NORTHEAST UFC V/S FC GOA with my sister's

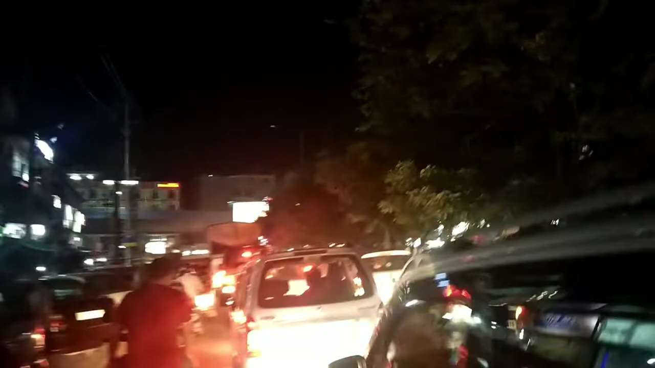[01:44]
रात का तो ट्रैफिक आपको गुवाहाटी में बहुत दिखाई देगा।